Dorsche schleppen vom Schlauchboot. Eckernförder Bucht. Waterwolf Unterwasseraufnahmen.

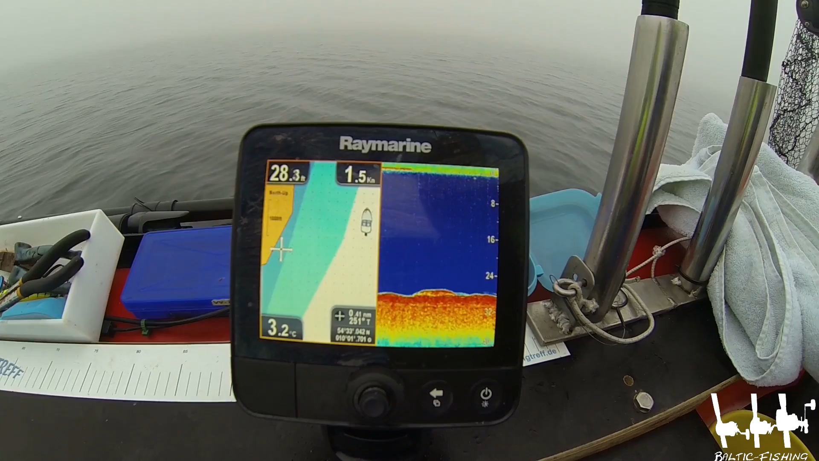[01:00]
On screen: water 3.2°C, speed 1.5 kn
wir sind hier mit 1,5 Knoten unterwegs und haben jetzt hier 28,5 Fuß Wasser unter uns,
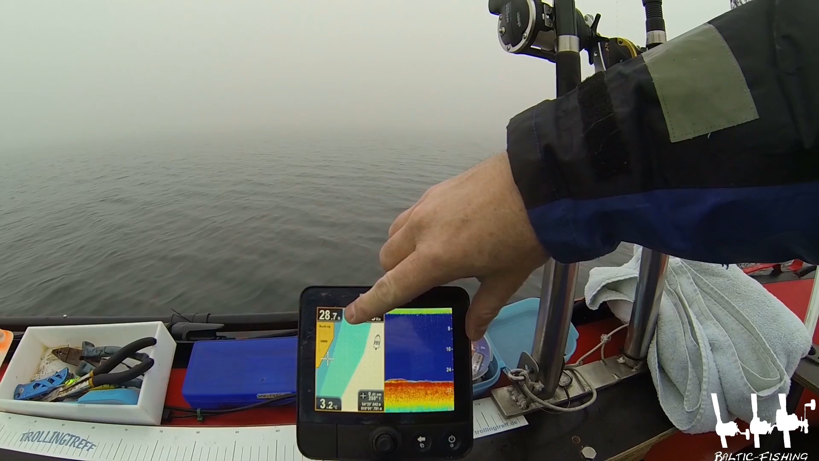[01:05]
das ist also fast 10 Meter, 3 Fuß sind 1 Meter,
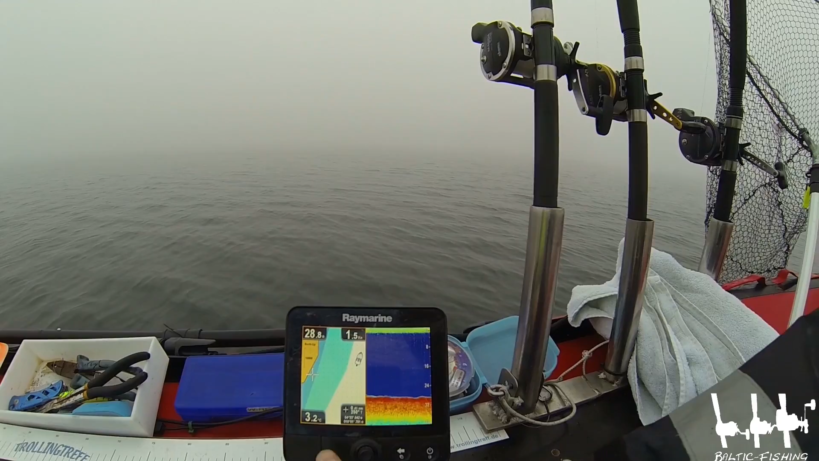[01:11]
Wassertemperatur haben wir 3,2 Grad und ja, das ist die Position des Bootes zum Ufer und aktuell sind hier noch keinerlei Sicheln zu erkennen, aber das wird sich sicherlich schon ergeben.
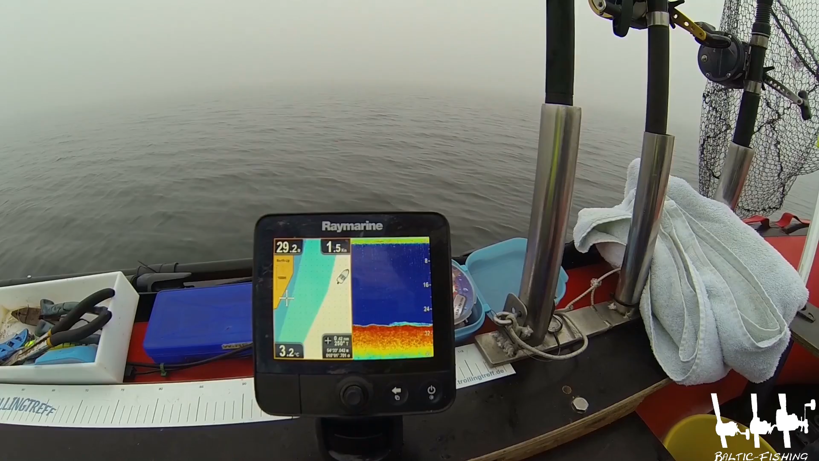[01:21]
Wir müssen jetzt nochmal einen Knoten drauflegen, dass wir auf Schleppgeschwindigkeit 2 bis 2,5 kommen, damit die Köder vernünftig laufen.
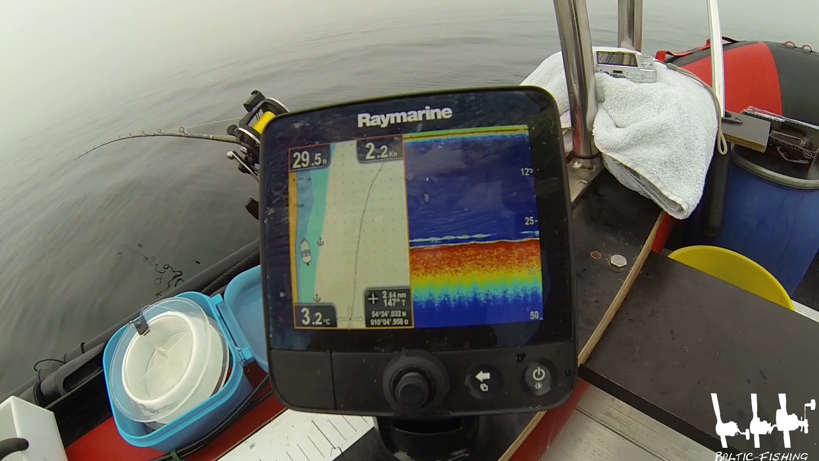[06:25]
On screen: water 3.2°C, speed 2.2 kn
Der rote Bereich ist der Grund und dieser Streifen stellt das Downrigger-Blei dar, was dort läuft. Oh, Downrigger hat ausgelöst, jetzt kommt Action hier ans Boot.